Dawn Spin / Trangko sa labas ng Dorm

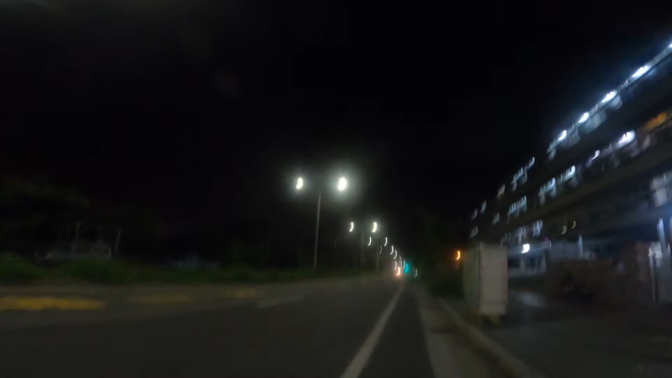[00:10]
So, I think siguro mga galing doon, mga galing dito, 300 meters. Tapos doon ako iikot. Diyan lang banda.
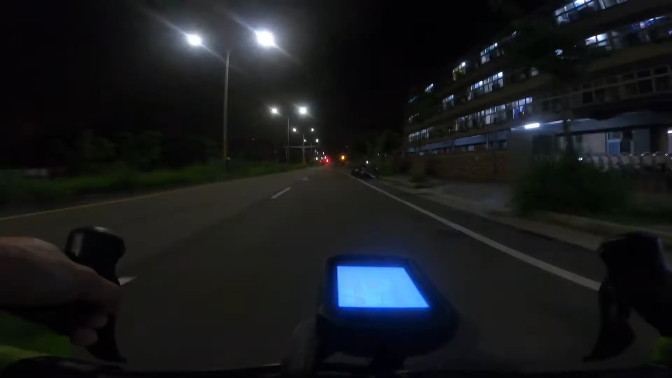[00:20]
So ito lang, iikot-ikot lang ako dito. Harap lang ito ng dorm namin. So, tingnan natin kung ilang meters yung paikot galing dun sa harap mismo ng dorm. So, liliko ako bago mag traffic light.
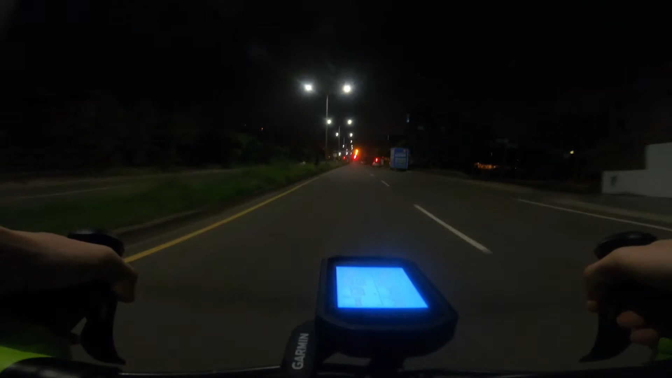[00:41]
Almost 300 meters din. So, pabalik-balik lang natin. So, isang ikot.